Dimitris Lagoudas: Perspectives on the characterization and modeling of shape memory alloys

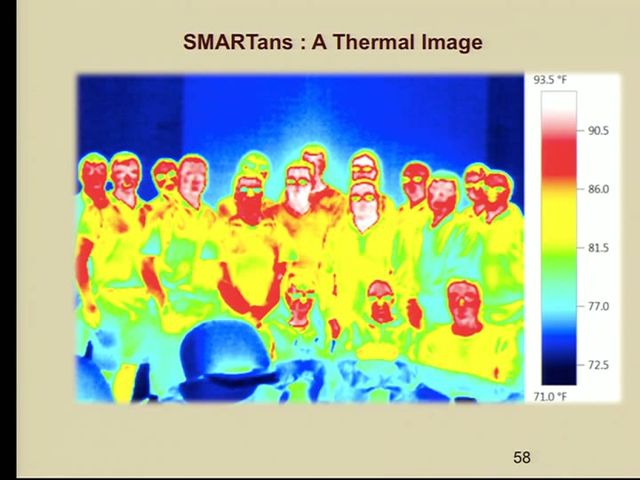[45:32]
On screen: scale top 93.5°F, scale bottom 71.0°F
And this is a thermal image of the group. I'm still trying to analyze it. Some people have high brain power. Some others hot.